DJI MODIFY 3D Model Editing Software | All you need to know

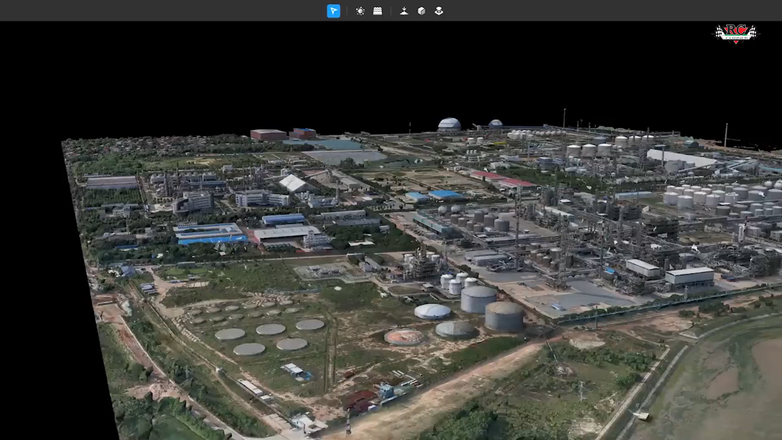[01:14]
floating pass floating parts is a common
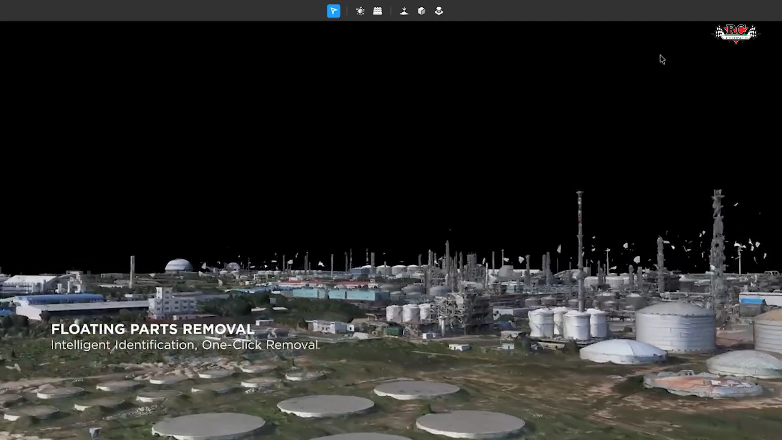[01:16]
error that we are getting during our 3d model reconstruction so to fix this dji modify has their own ai integrated solution so using ai simply
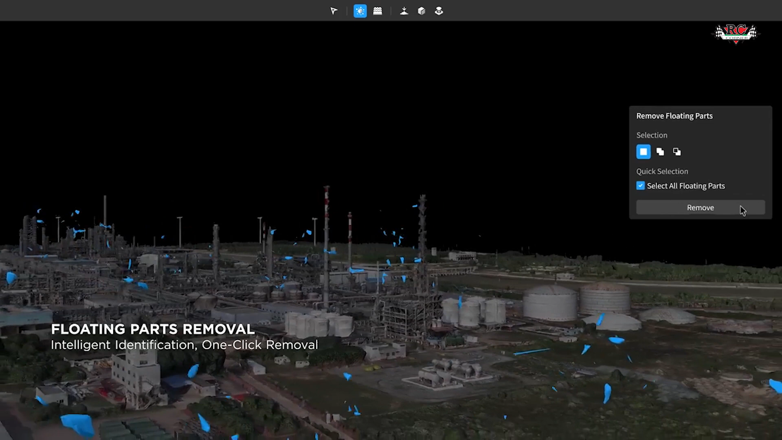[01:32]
you can select all the floating parts within your model and from a single click of a button you can remove everything so just imagine how much time it
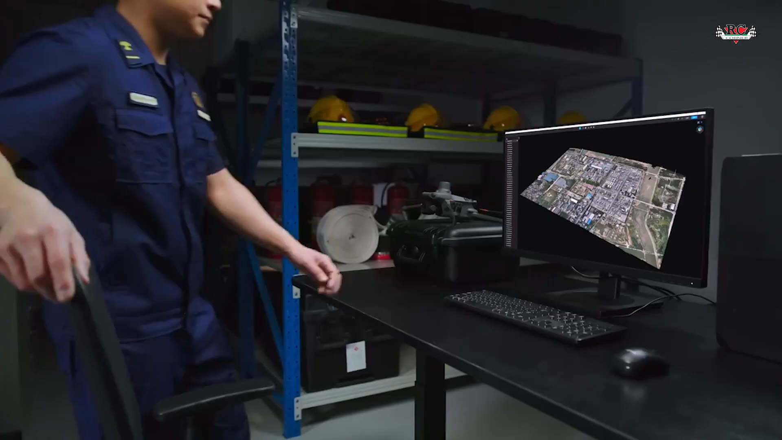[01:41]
will save from your project normally this task would
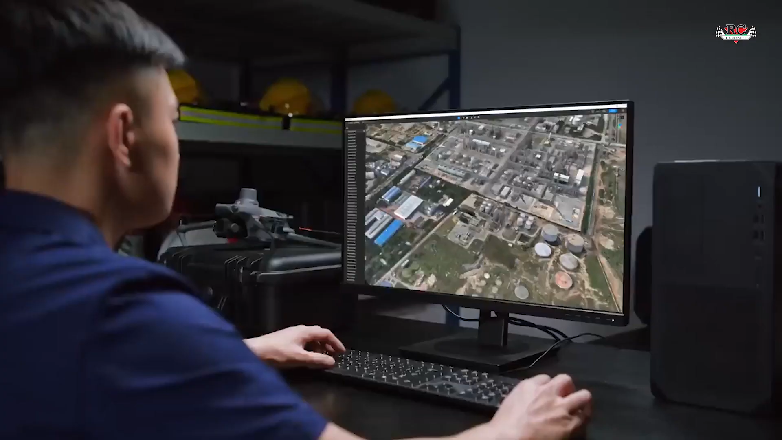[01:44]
have took a lot of time and a lot of energy to fix this but with using ai you can simply click and delete all the floating parts in your model in dji
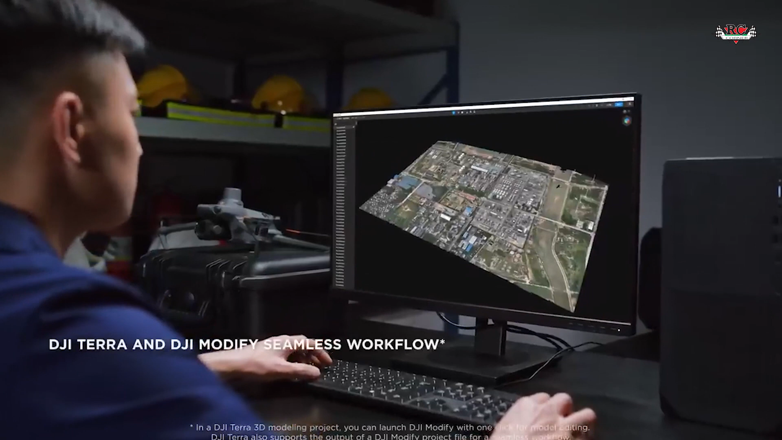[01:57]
modify you can basically import 3d models from dji terra which
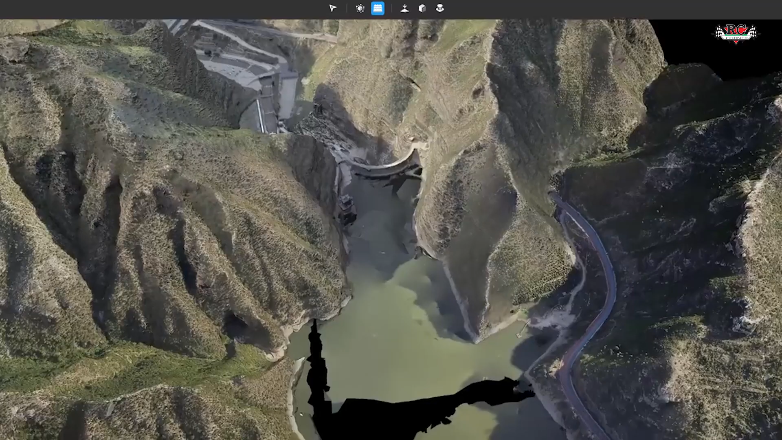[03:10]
as you know when you have water surfaces in your
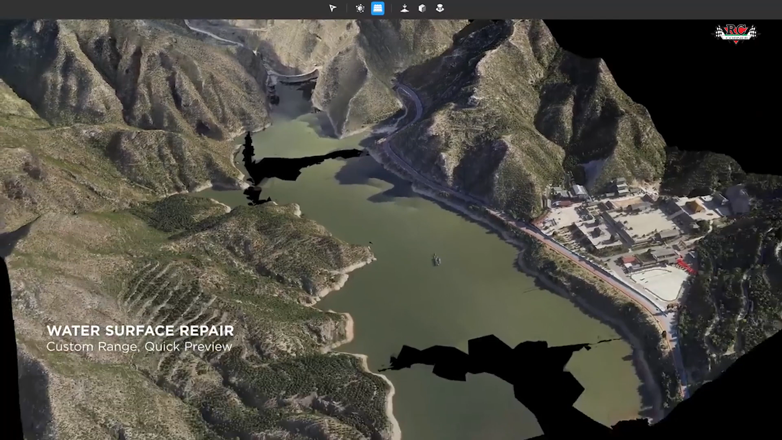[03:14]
3d models mostly you'll be getting large black holes in some areas so you can use the same method same feature to fix these errors
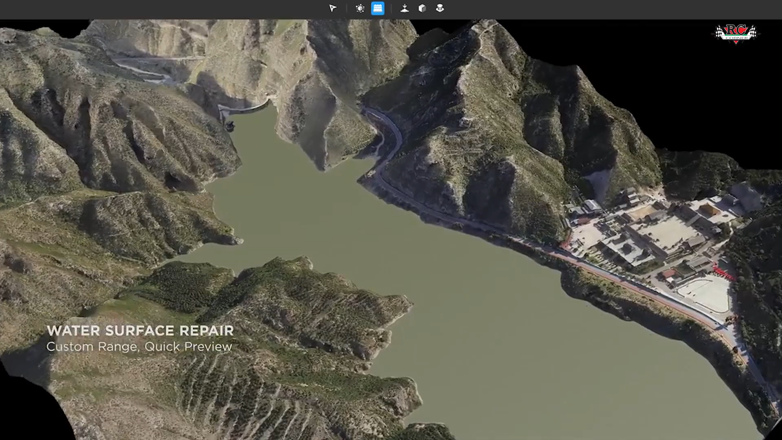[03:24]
when you are doing city scale modeling in a busy city area mostly your 3d model will be get disturbed from
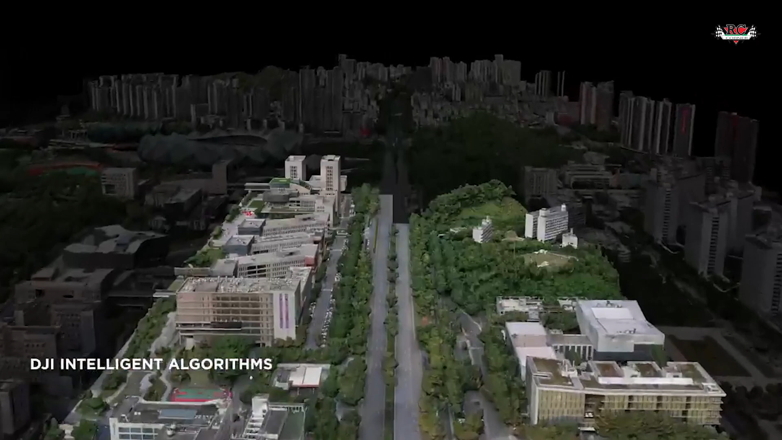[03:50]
within as one square kilometer and you can flatter every vehicle that
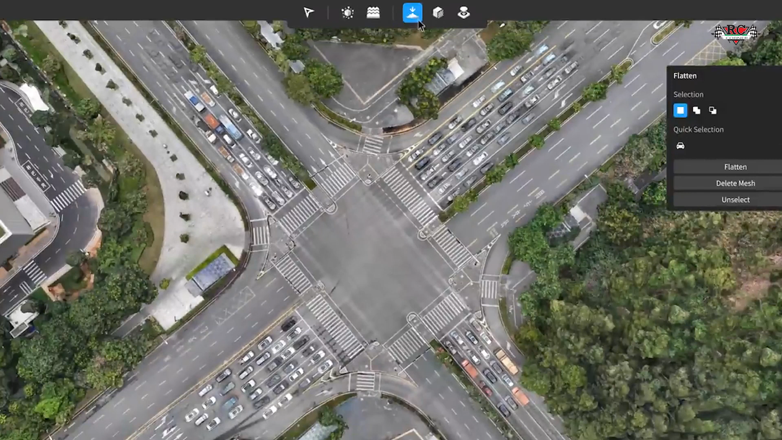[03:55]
you identify through ai with single click of button or else if you want to do it manually
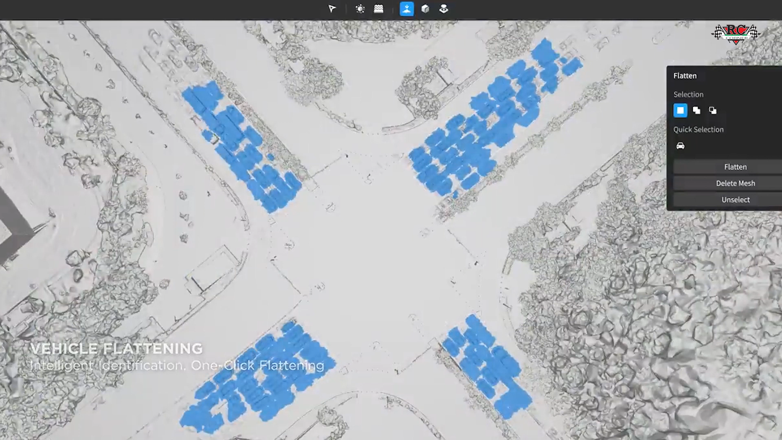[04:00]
also that is also possible you can select the area that you want and you can